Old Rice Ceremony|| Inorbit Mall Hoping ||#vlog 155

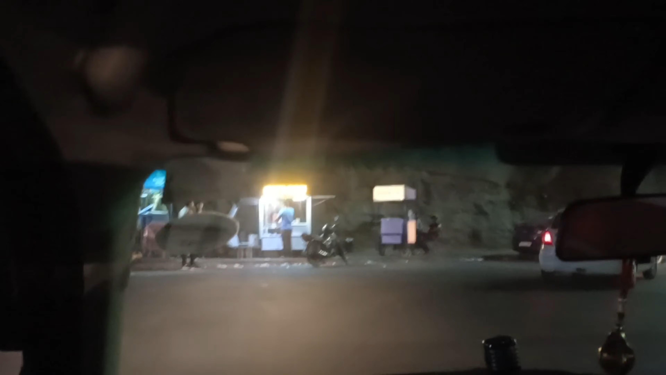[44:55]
দেখো তো পাহাড় কেটে পুরো রাস্তা বানানো হয়েছে, পাহাড়গুলো দেখেছো?